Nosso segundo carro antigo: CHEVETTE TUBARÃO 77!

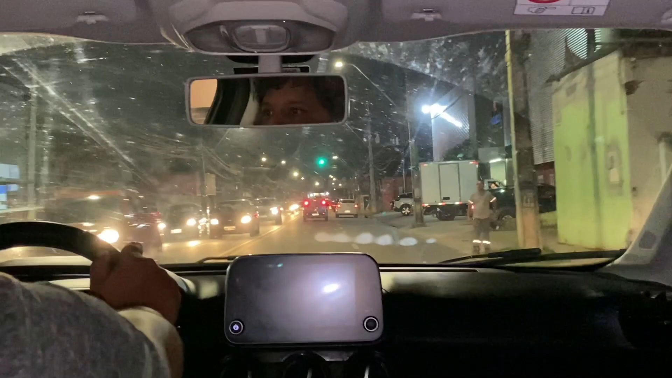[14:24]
A gente se perdeu dele, mas já chegamos em Recife. E cara, já dá pra ver pelos trânsitos já, ó.
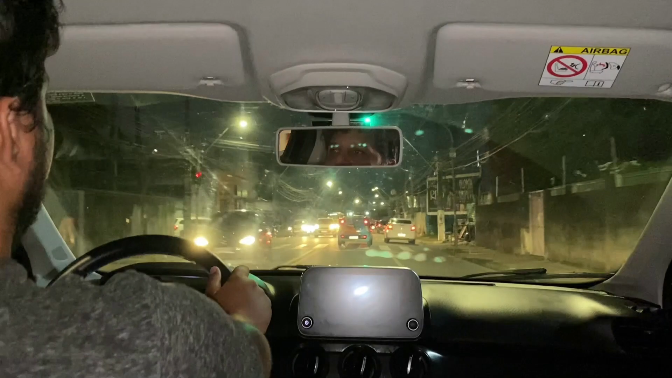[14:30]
Já tem trânsito já em Recife já, meu filho. E a gente via, tipo assim, o carro até então, não falou, chegou bem, não quebrou não. Se quebrou no caminho agora, chegar tarde pra chegar em casa, a gente não sabe, mas quebrou não. O bichinho é bom, viu? O bichinho aguentou muito bem.